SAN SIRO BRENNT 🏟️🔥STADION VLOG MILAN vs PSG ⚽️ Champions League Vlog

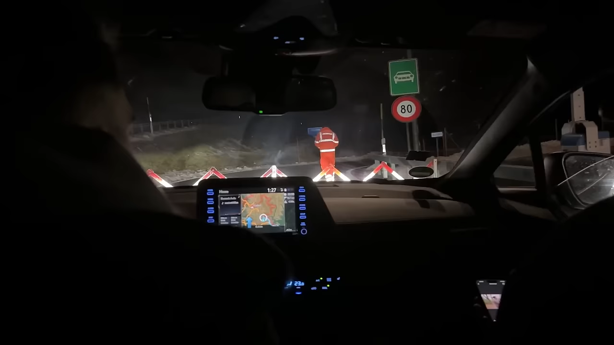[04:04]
So, wir sind bei der besagten Absperrung. Er hat gerade vor unserer Nase dieses Ding da aufgemacht, hochgezogen und dann LKW durchgelassen. Von der Deutschen Post mit der Begründung, die Post muss früh ankommen. Ja, Digga, wir müssen auch früh ankommen. Es tut sich nichts, gar nichts. Wir stehen immer noch an der Border hier. Aber wir haben die Pop-Position, Bruder.